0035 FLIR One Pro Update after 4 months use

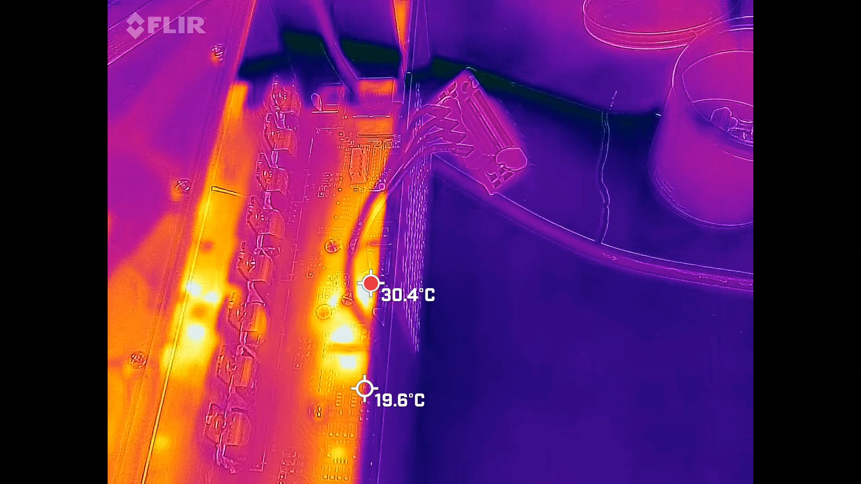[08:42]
camera to check that out and actually this one's quite handy because it gives you a feel for the frame rate.
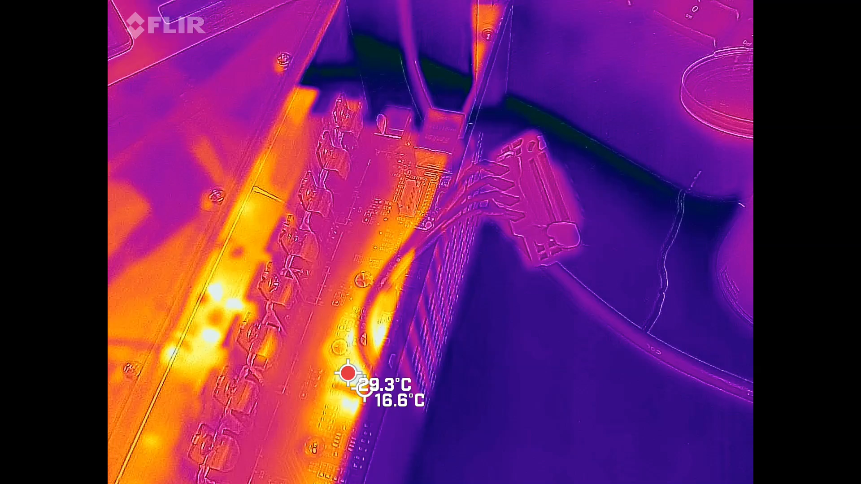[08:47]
It says it's five frames per second but you know I don't believe that for one second it's more like two frames per second if that.
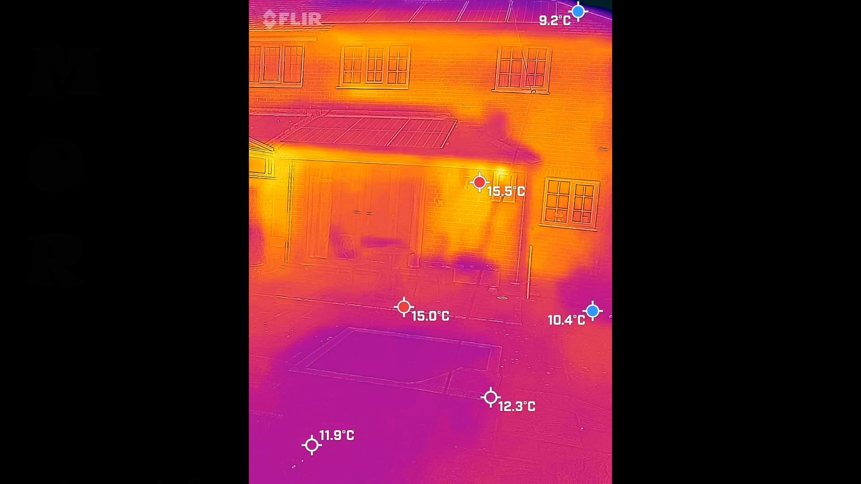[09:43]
The foreground temperatures 11.9 and 12.3 are actually on the garden facing into the cold part of the garden. So anyway there we go I hope you enjoyed that if you did please remember to give it a thumbs up or like and of course go ahead and subscribe if you haven't already done so and leave some comments down below enjoy reading them.